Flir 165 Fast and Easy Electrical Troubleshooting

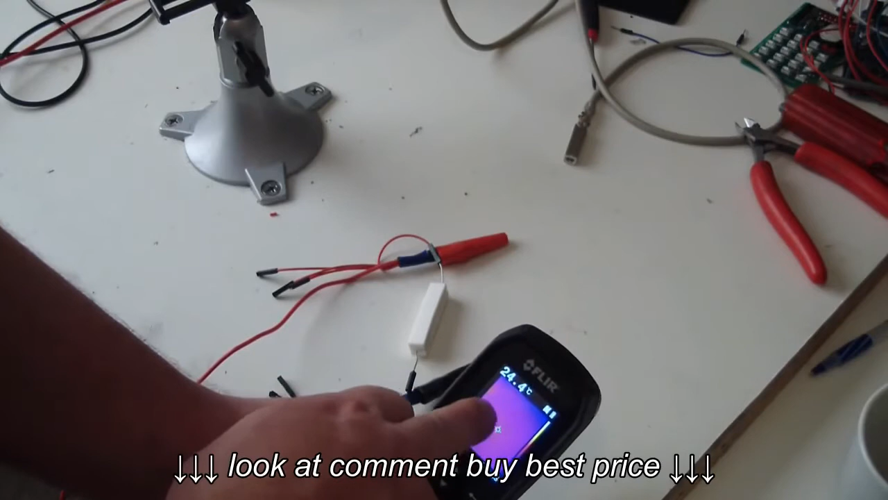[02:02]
It's billed as a thermometer, infrared thermometer, not as an infrared camera. As you can see here, there's no values to this scale. And if you look, the camera is actually up top.
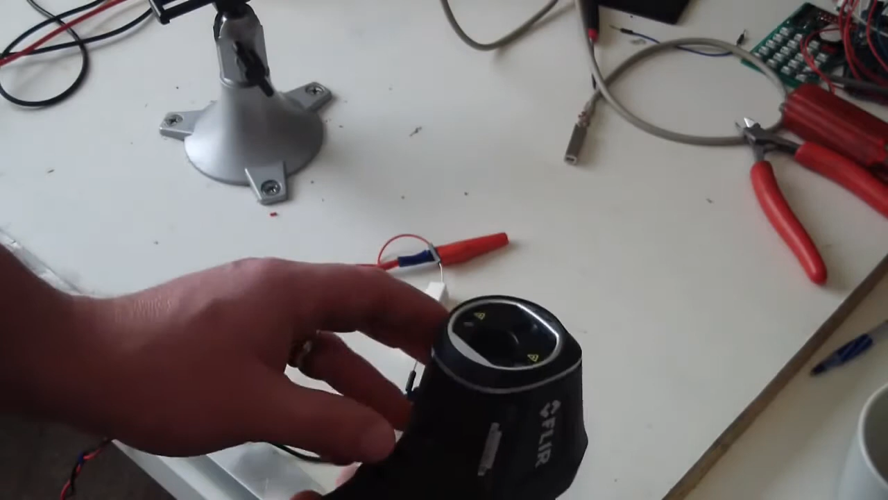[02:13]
There's my finger there, and it's not registering the heat. It's actually registering off a lower sensor down below where the cursor is.
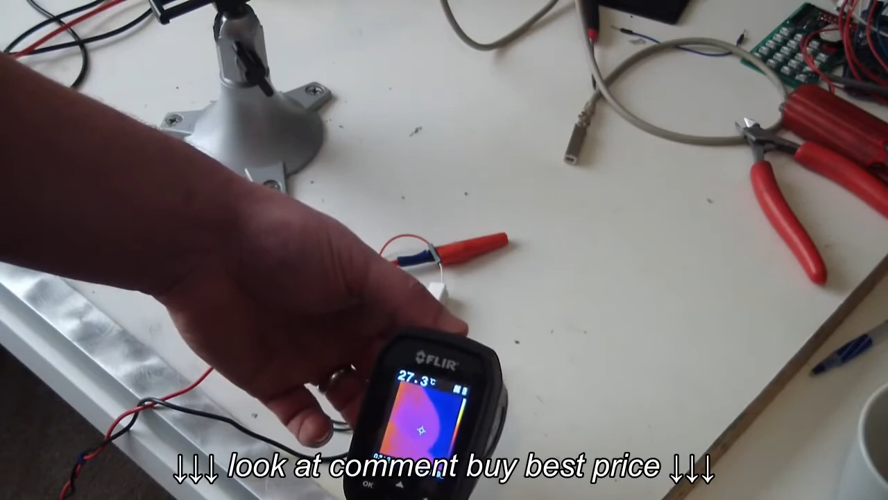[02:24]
On screen: spot 27.3°C
What this is going to allow you to do, though, is pinpoint hotspots. So as you can see, there's the resistor. It looks pretty hot. We'll get right in there and take a shot of it.
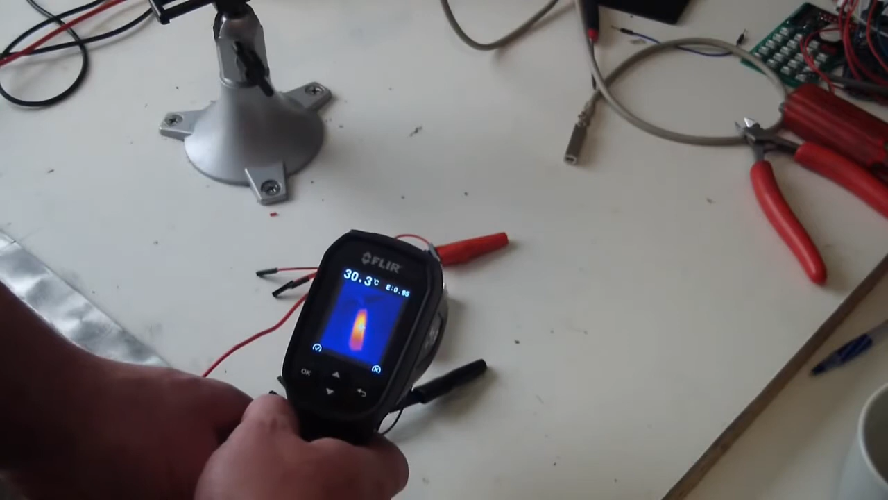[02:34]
On screen: spot 30.3°C
30C. Okay, well, that's no big deal because we had our digital multimeter on there, and we could see the resistance.
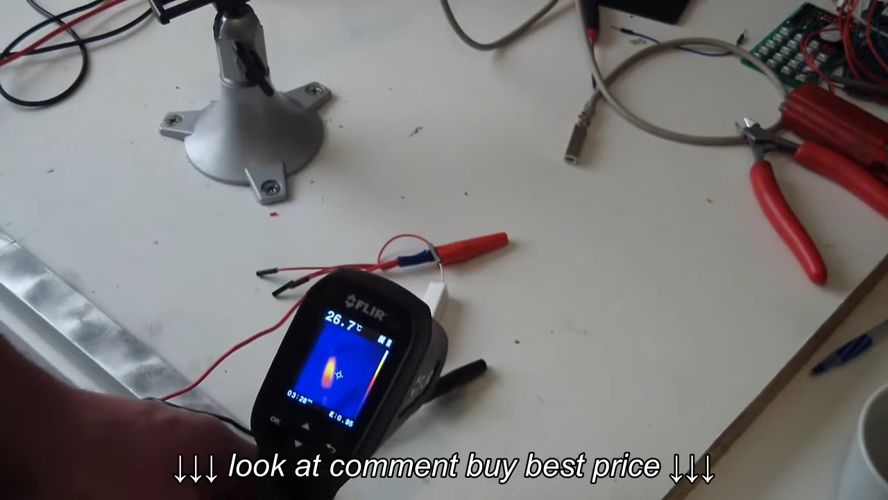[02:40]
On screen: spot 26.7°C
So this is a $500 waste of money, right? Wrong. All right, here we've got a wire and a circuit that's intermittent.
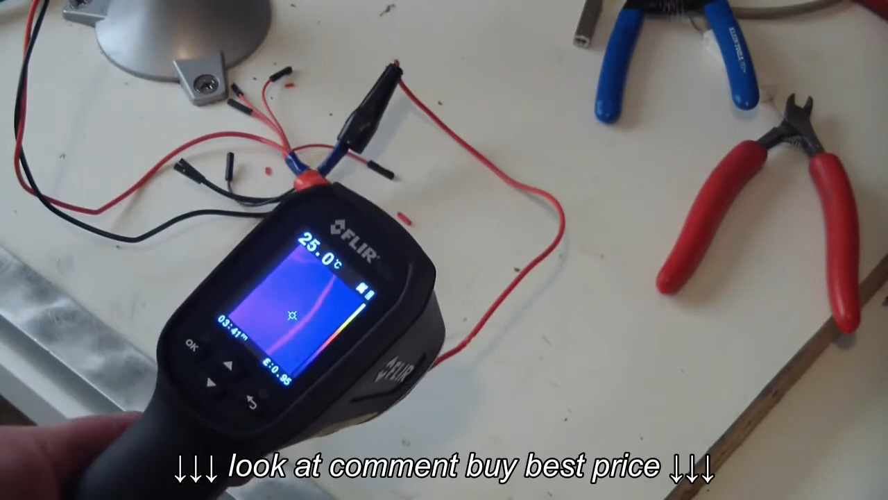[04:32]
On screen: spot 25.0°C
That means the wire is faulty.
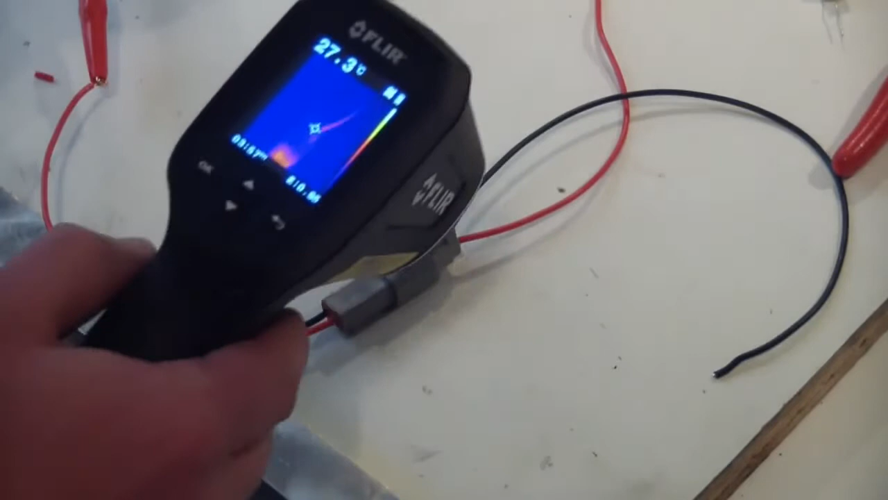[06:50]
On screen: spot 27.3°C
she's hotter than a $2 pistol. Clearly something wrong with that connector. We didn't even have to put our meter on it. And the interesting thing is you can also take a snapshot.
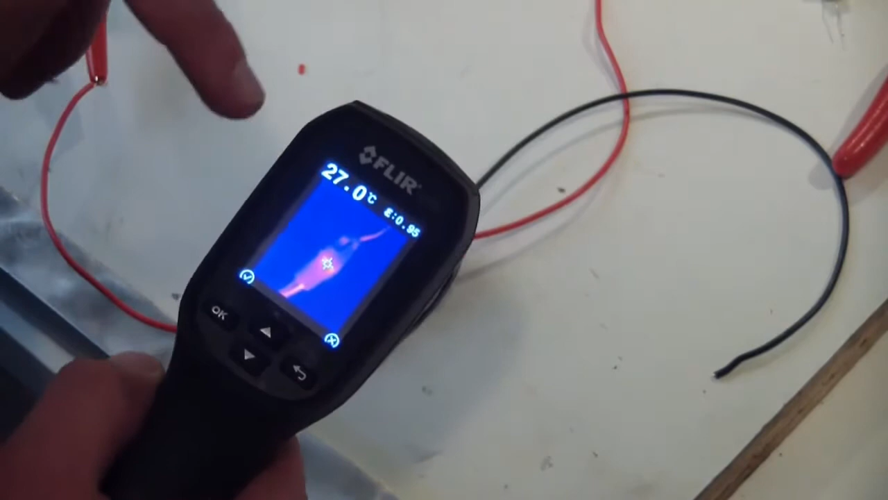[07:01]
On screen: spot 27.0°C
It saves it to an SD card. You can put it in your YouTube video or show your customer or she who must be obeyed in order to justify the $500 purchase.
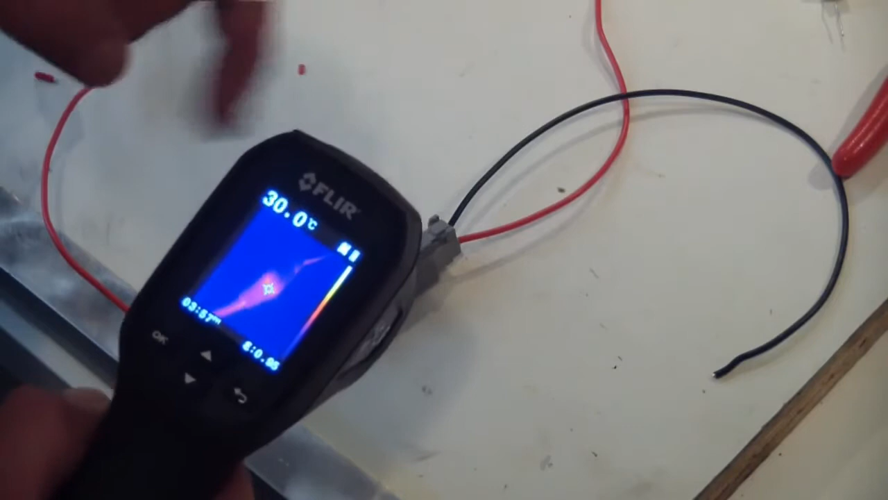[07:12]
On screen: spot 30.0°C
What you can also do is go around and take shots and save them for later so that when you think there's a problem,
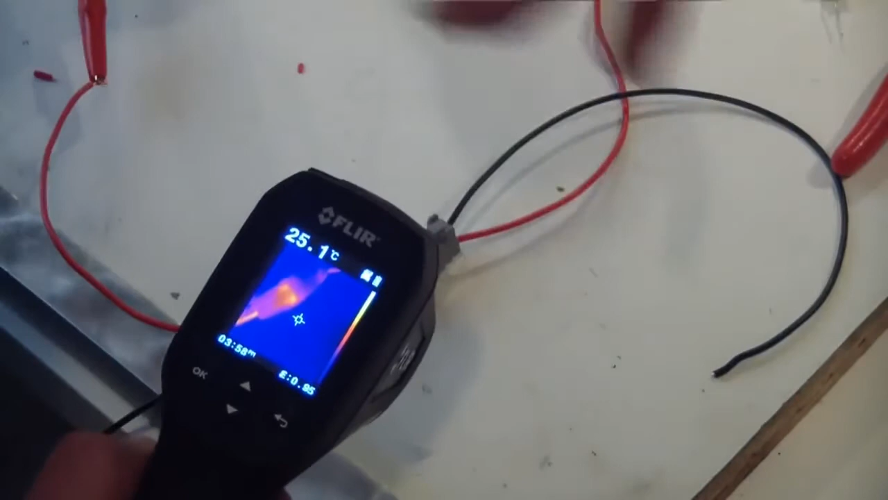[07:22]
On screen: spot 25.1°C
you can go back and look at your old pictures to see if it was running hot before. So this is going to be a relatively cheap and easy way to quickly check for hotspots on your problem items. Once you find your problem spots, you can go ahead and use your meter to confirm that your hypothesis is correct.